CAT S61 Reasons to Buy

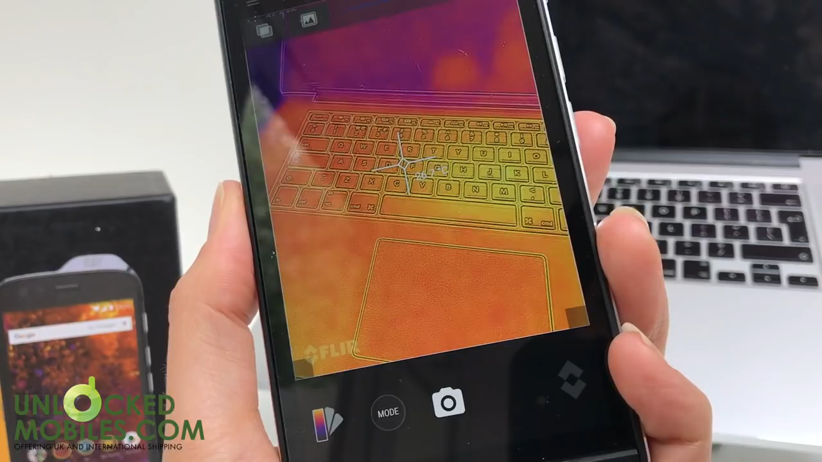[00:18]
The new handset is more user friendly but more crucially the thermal image resolution has increased.
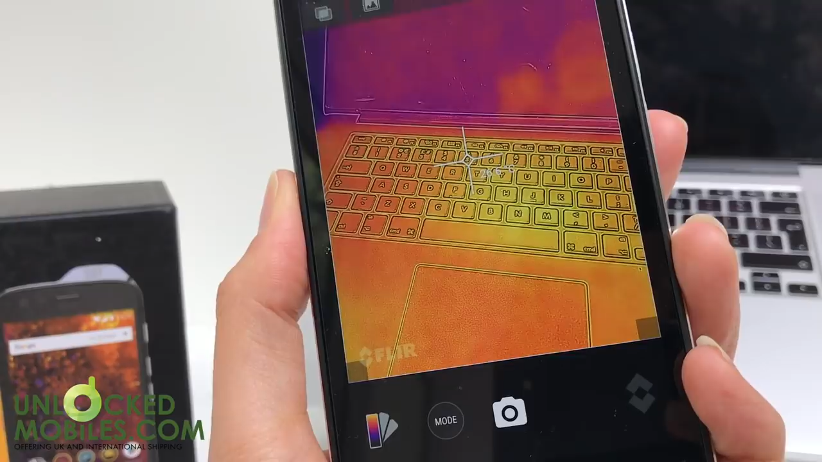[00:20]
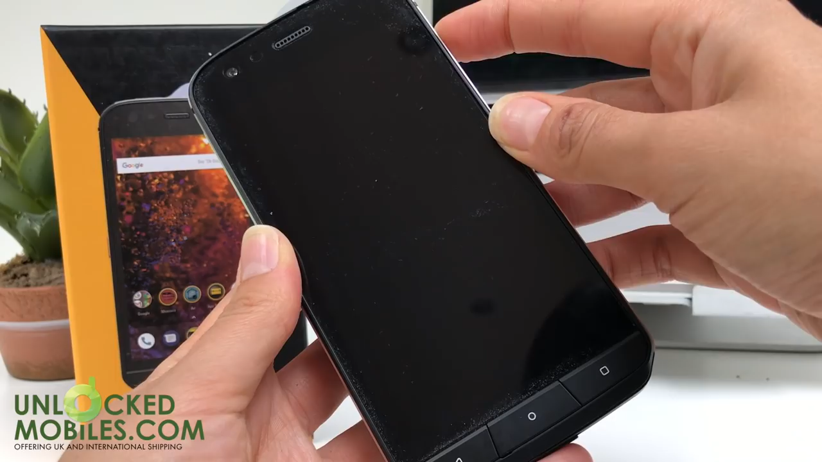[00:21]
Let's take a look at how CAT have improved their S61.
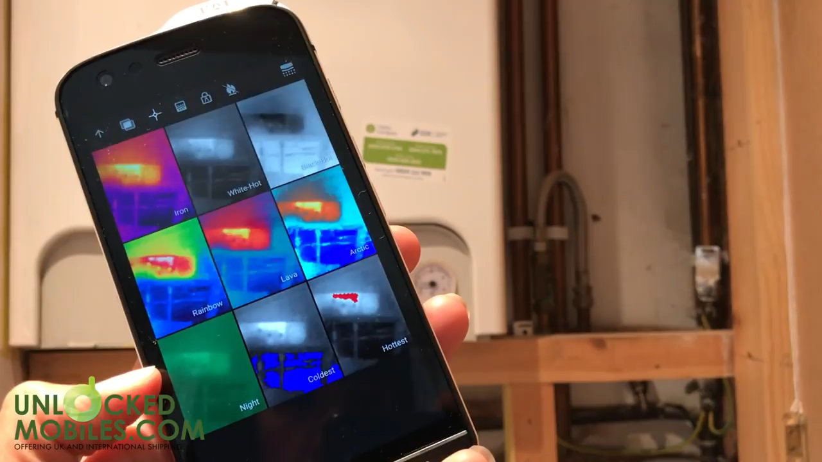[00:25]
The S61 offers an embedded Fleur Leptin Micro Thermal Camera,
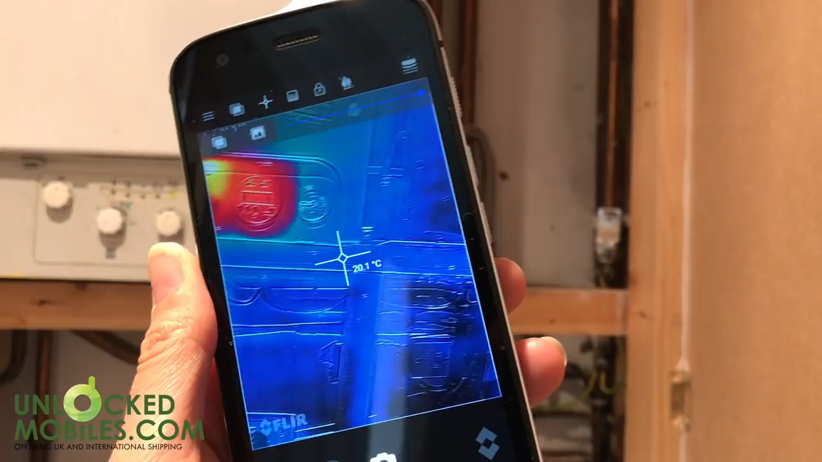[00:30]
On screen: spot 20.1°C
the Fleur Leptin is the company's smallest and lightest thermal imaging camera enabling users to see in total darkness and visualise heat that is invisible to the naked eye.
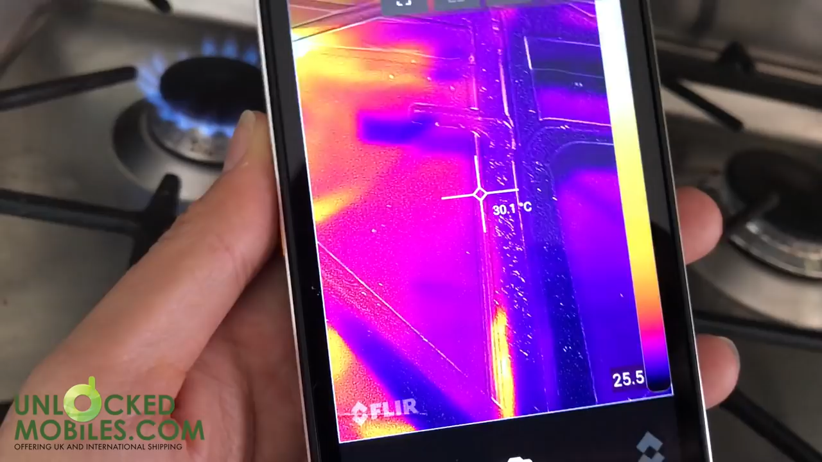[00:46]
On screen: spot 30.1°C
Increased thermal temperature reading range of minus 20 to 400
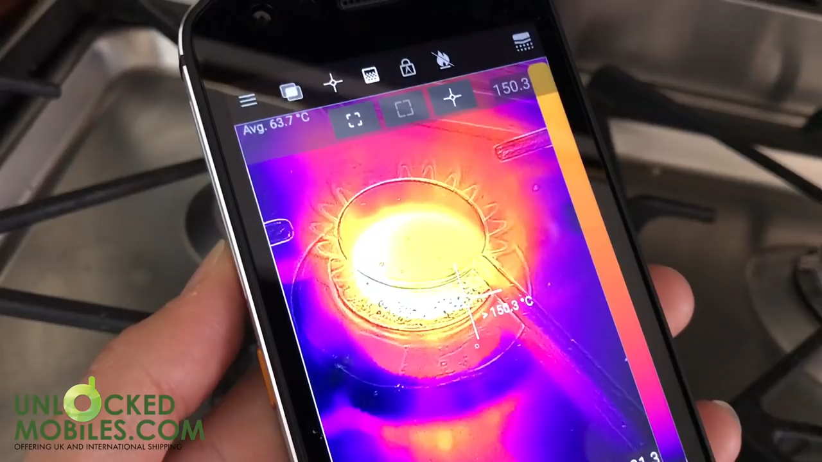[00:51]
degrees Celsius opens up a new set of use
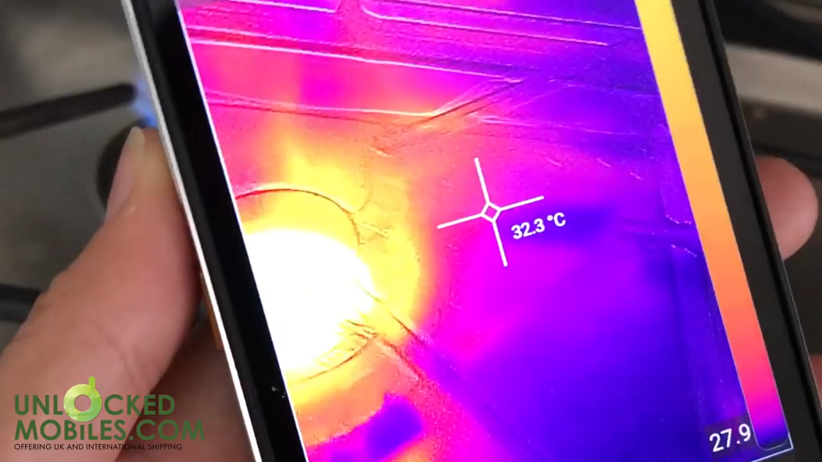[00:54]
On screen: spot 32.3°C
cases such as vehicle diagnostics and asphalt monitoring.